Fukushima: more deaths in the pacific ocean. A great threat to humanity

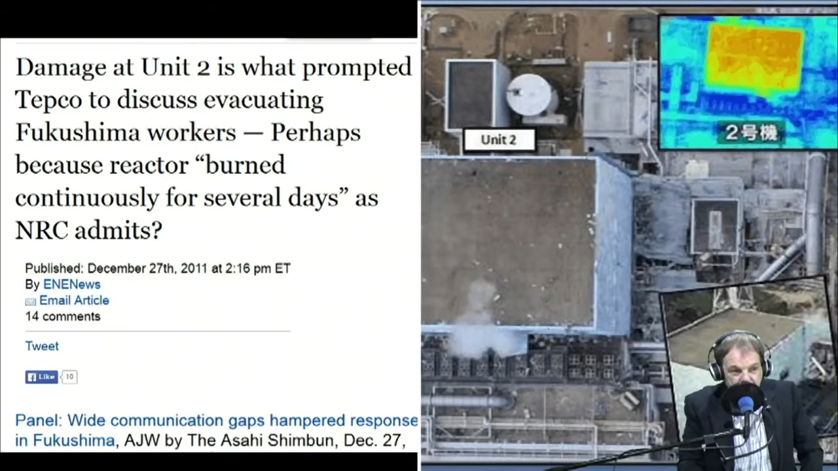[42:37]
that's unit two but that's a comparison of what unit three should look like